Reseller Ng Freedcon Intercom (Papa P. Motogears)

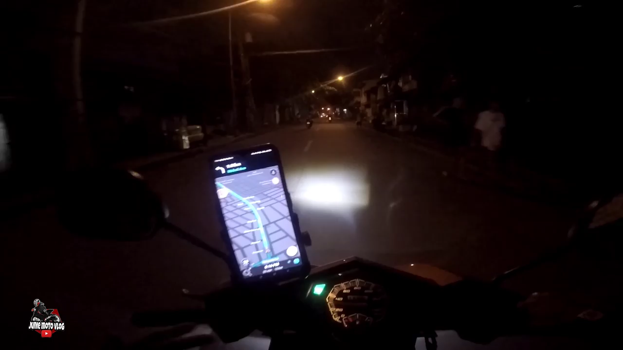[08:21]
So, ito at pauwi na tayo. Ayan, pauwi na tayo. Maraming salamat kay Papa P. Salamat. Kasi nakabita tayo ng mini driving light. Eh nakabitan na tayo. Dati pa sana ano, magpapakabit ako sana ng ganito dati pa. Kaya nga lang low budget tayo. O yan, buti na lang nakabitan tayo.